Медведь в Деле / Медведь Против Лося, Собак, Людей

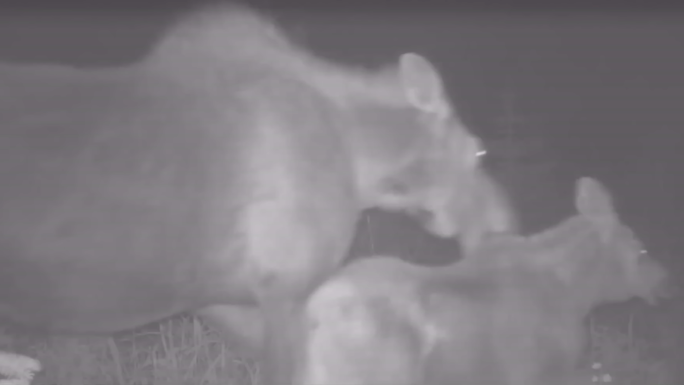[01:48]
Дальше невероятные кадры. На этой ночной записи медведь и волк совершили совместное нападение на лосиху и ее малыша.
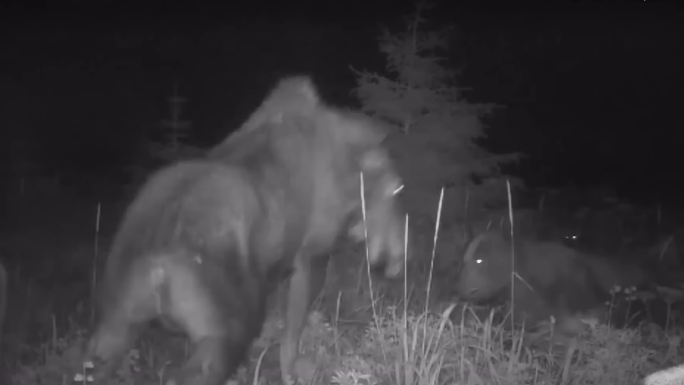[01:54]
Как только медведь напал на лосиху, волк сразу гонится за ее детенышем.